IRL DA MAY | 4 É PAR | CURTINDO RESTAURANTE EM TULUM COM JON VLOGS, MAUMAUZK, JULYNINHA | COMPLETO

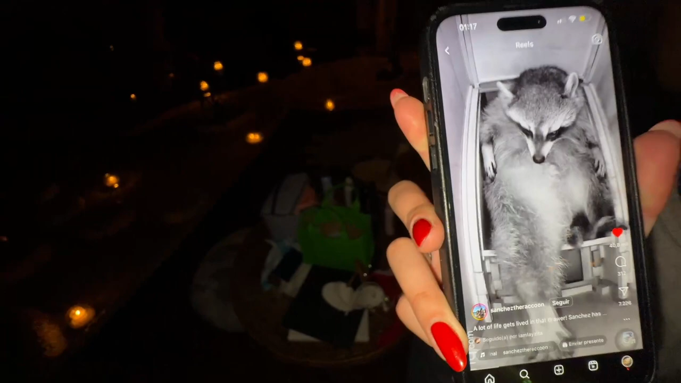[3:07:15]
Olha o que você é na casa de uma pessoa que tá criando.